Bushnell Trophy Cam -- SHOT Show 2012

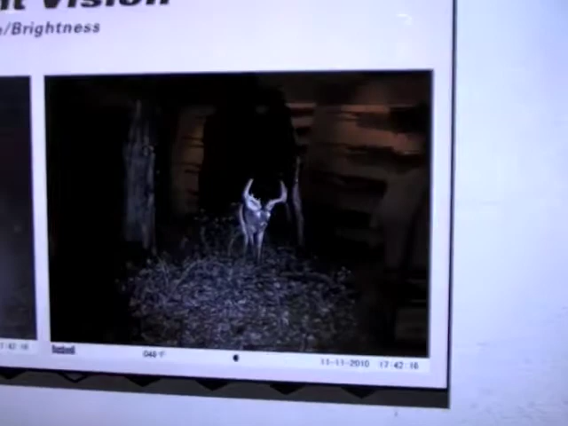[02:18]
What we've done on night vision is, this is an image of what you would normally see with a Trophy Cam, which is a great, good contrast image.
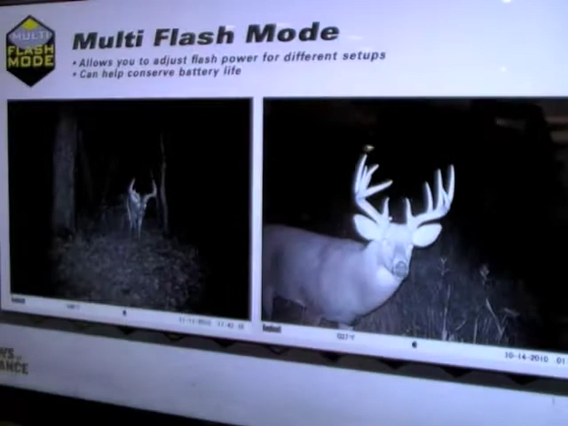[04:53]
This is great if you've got an area where you're getting images of your bucks, maybe the deer coming in so close to the camera that they normally would have a washed out image. You can actually turn your flash down either to low, medium, or high flash and that will allow you to adjust based on your situation.